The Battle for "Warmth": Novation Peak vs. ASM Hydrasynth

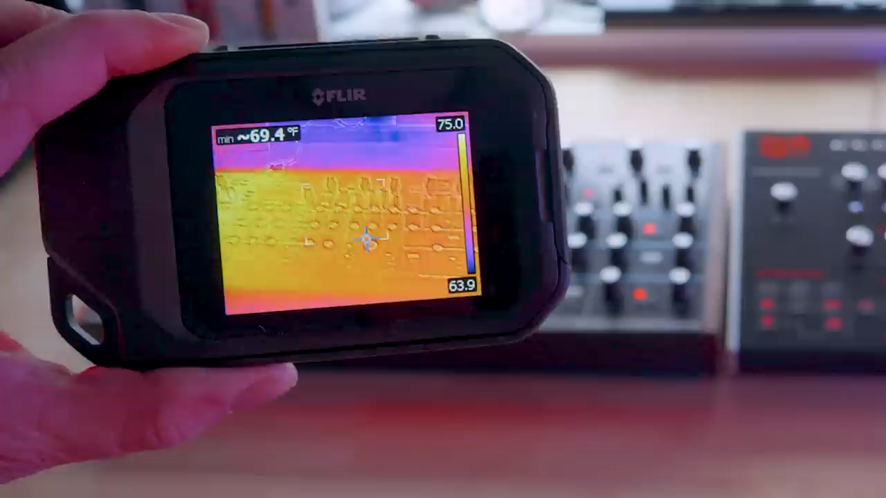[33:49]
On screen: min 69.4°F
70 degrees 70 degrees we're hitting 70 degrees do i see 71 71.2
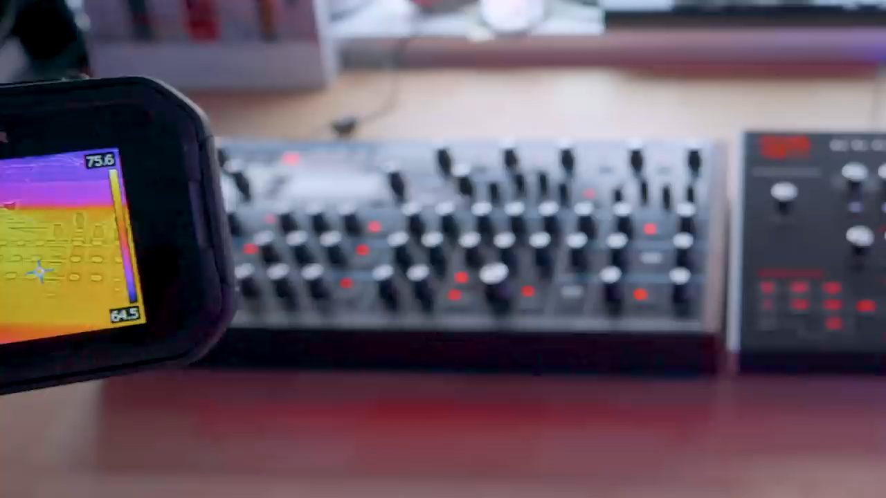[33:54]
72.5 we got 72.5 72.3
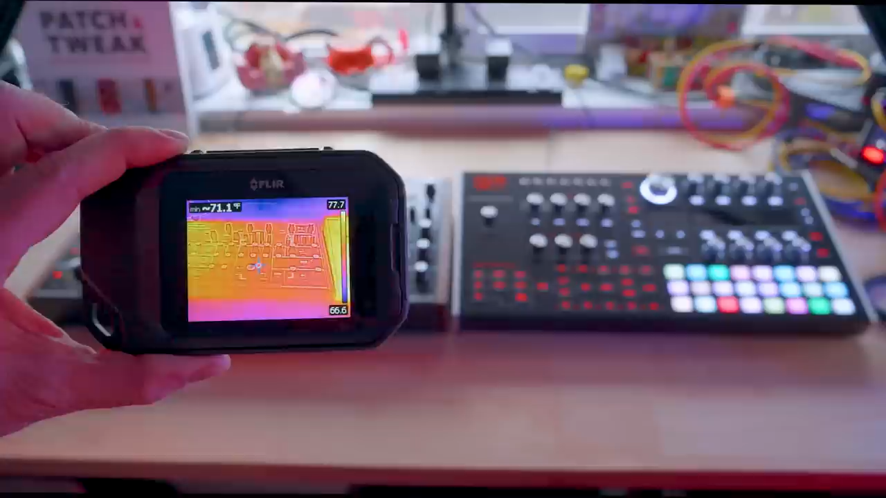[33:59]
72 we'll call it 72 let's do the hydrosynth hydra 72 72.9 73
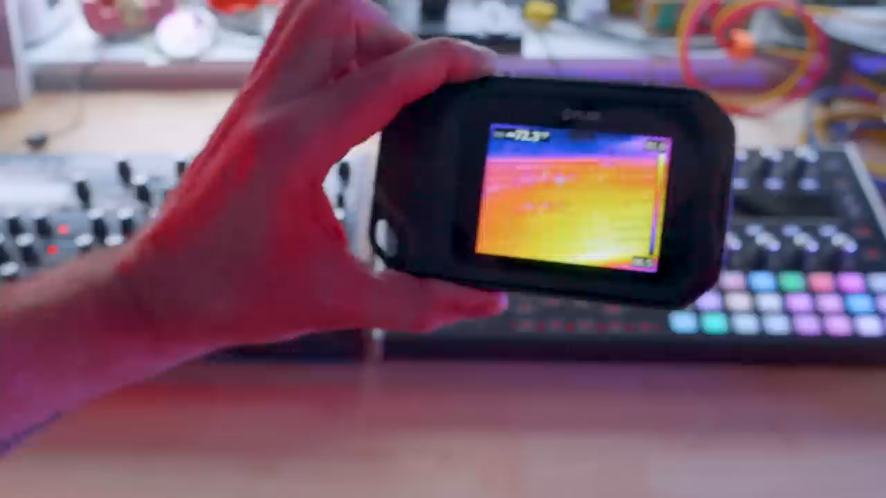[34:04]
73.9 75 76 degrees 77 degrees
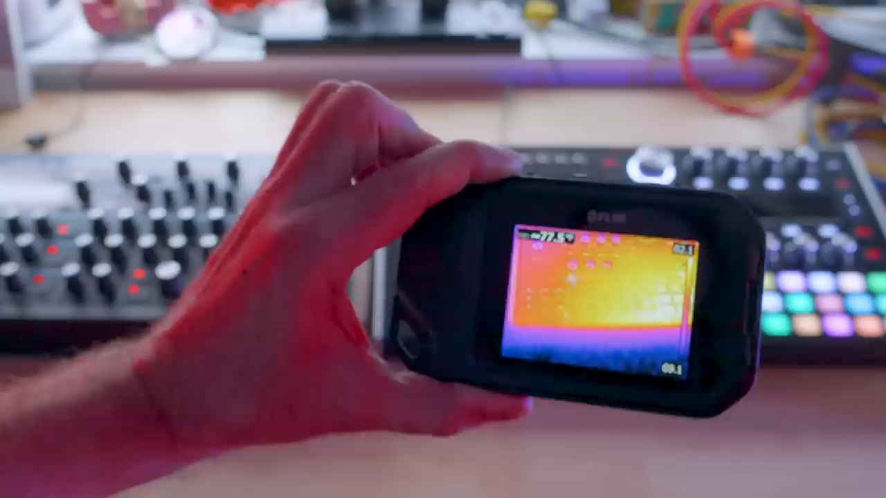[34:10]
77.5 degrees do i see 78 the hydrosynth wins the
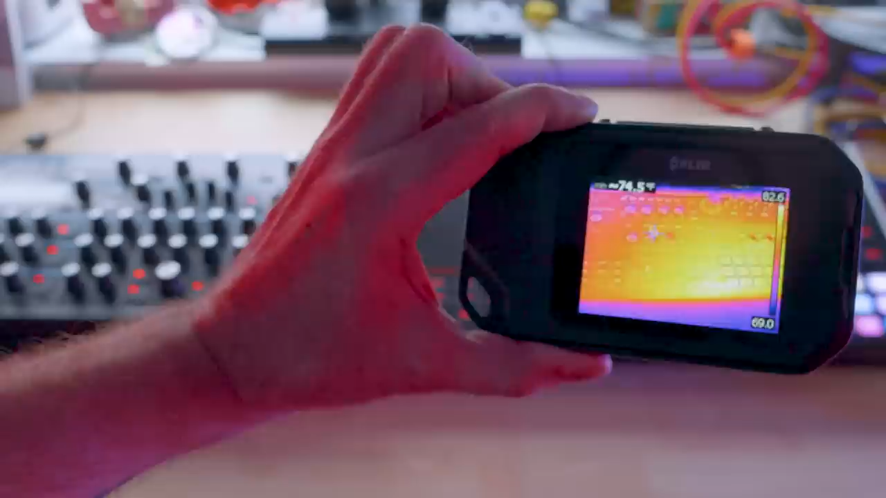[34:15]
hydrosynth is the warmest synth mia come here come here i need you to tell me which